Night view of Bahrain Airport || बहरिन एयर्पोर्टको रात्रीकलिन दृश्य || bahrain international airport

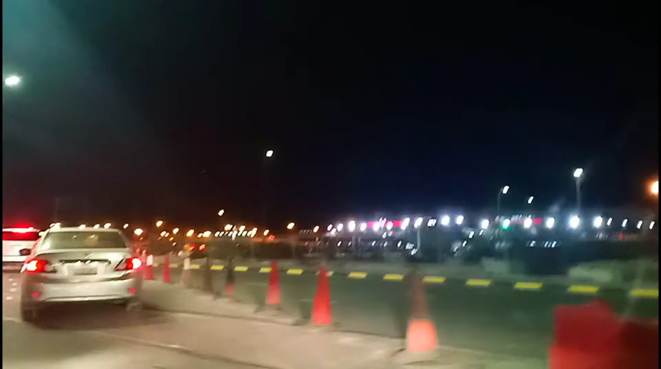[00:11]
हेलो गाइज, वेलकम टु ब्याक माई च्यानल। आज म यहाँहरूलाई बहरेनको एकमात्र इन्टरनेसनल एयरपोर्टका रात्रिकालीन दृश्यहरू देखाउन गइरहेको छु।
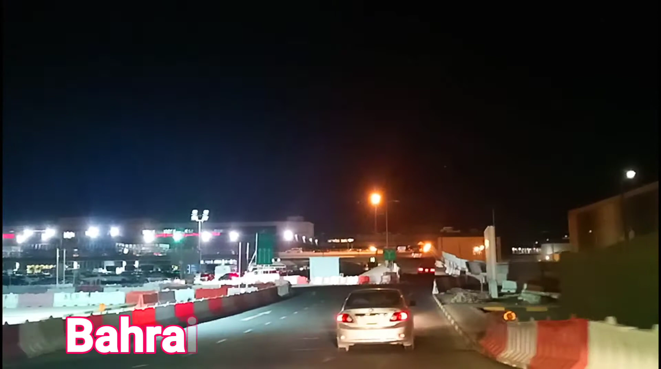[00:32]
यहाँहरूले देखिरहनु भएको छ, यो हो बहरेनको इन्टरनेसनल एयरपोर्ट।
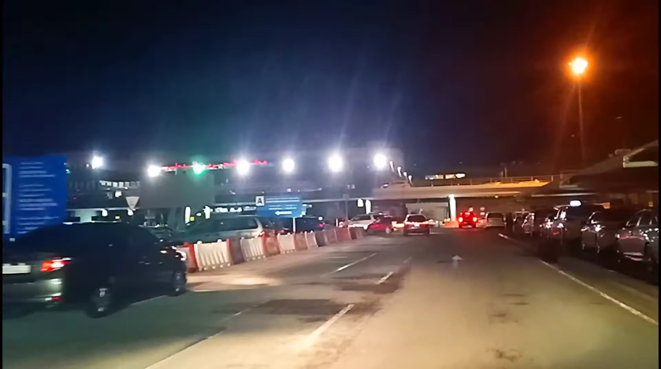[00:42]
अहिले हामी बहरेनको इन्टरनेसनल एयरपोर्टभित्र प्रवेश गरिरहेका छौँ।